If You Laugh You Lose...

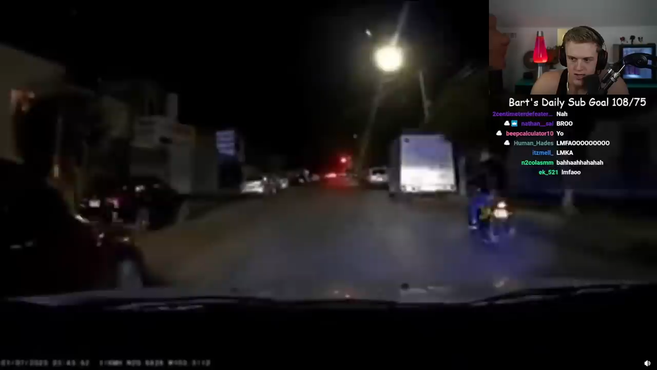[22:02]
Bro, he was literally staring at it. Why didn't he fucking break?